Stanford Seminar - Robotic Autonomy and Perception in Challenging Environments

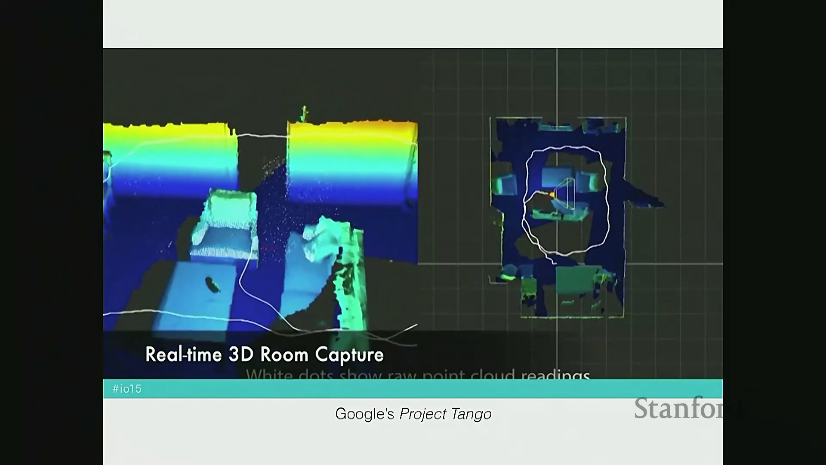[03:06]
Project Tango, about seven years ago, being able to do 3D reconstruction with a simple stereo camera on a cell phone at real time.
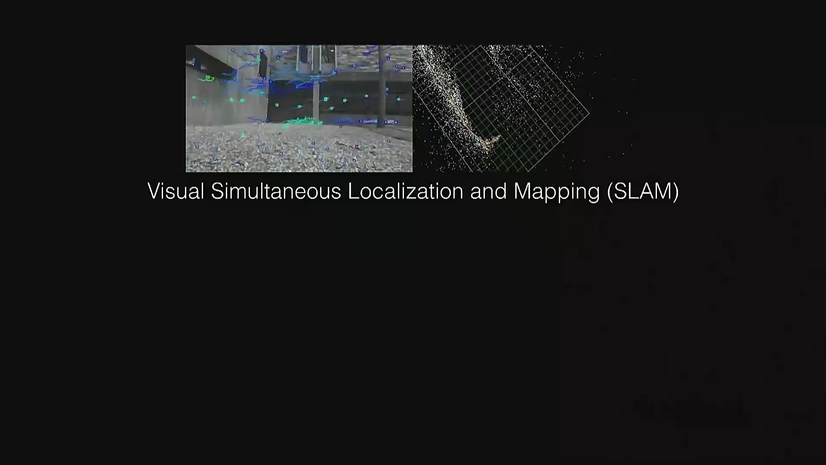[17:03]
removing that motion capture, is being able to solve state estimation. So in order to do this, one of the typical tools that's used and well-known
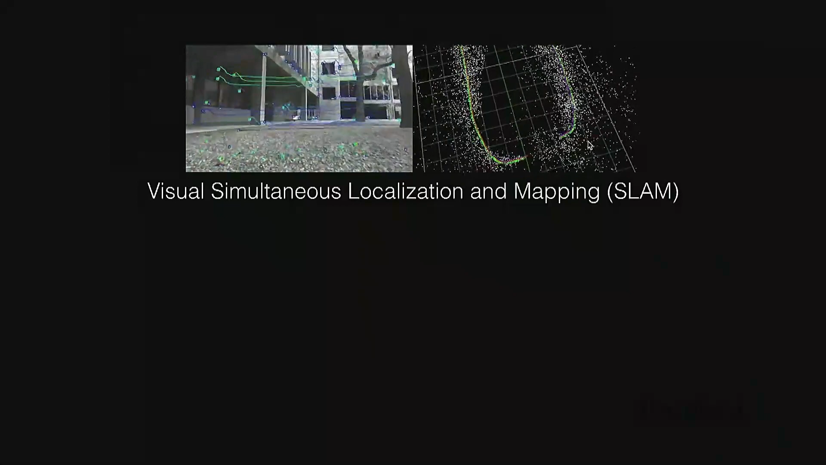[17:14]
in the literature now is visual simultaneous localization in a mapping or SLAM.
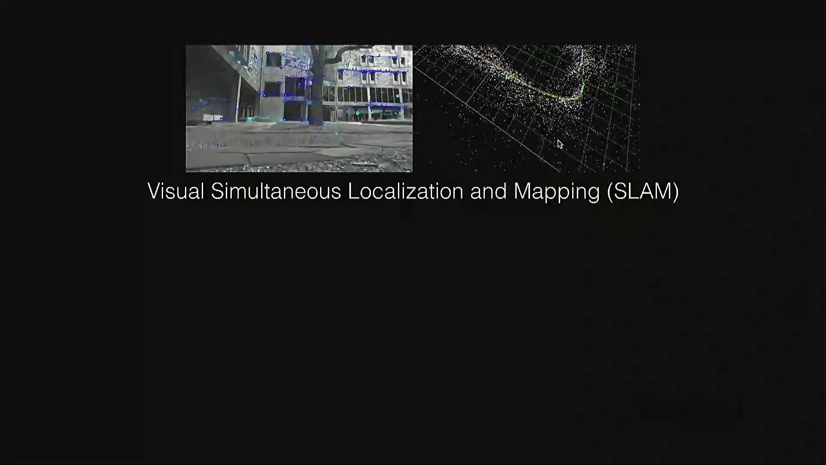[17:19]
Now, the visual part has a lot of different methods. There are things known as indirect methods, sparse indirect methods, which revolves around being able to compute features in a computer vision frame,
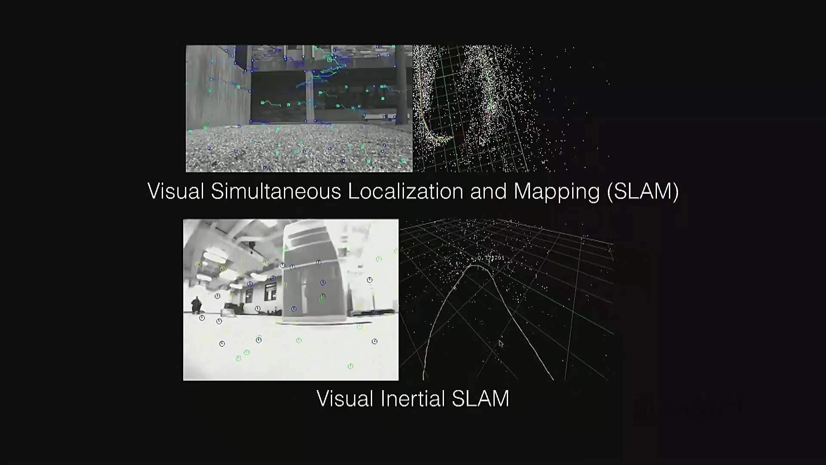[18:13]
That helps us in places where, let's say, there aren't many features, like on the ground right here, and also is able to help us sort of work through places where we might not have any feature correspondences between frames.
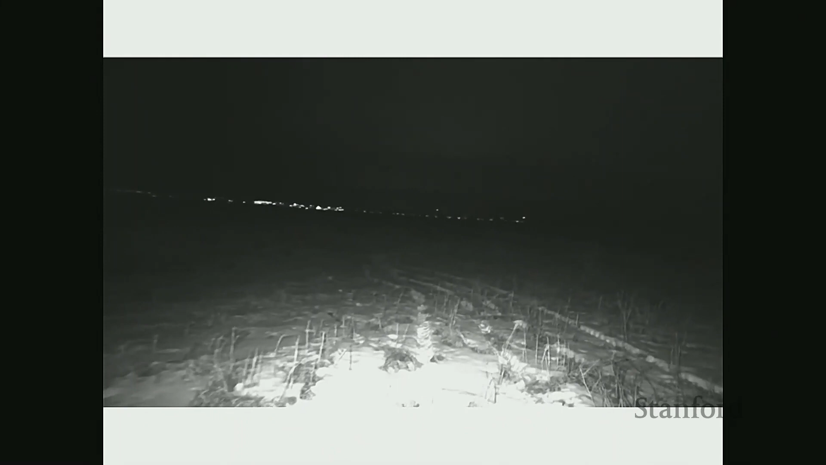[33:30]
the Blair Witch Project style outdoors type of runs here. So you can see that we tried to capture a bunch of different scenarios in which one wanted to do active illumination. And furthermore, we tried to capture those different settings with different types of motion blur types of characteristics.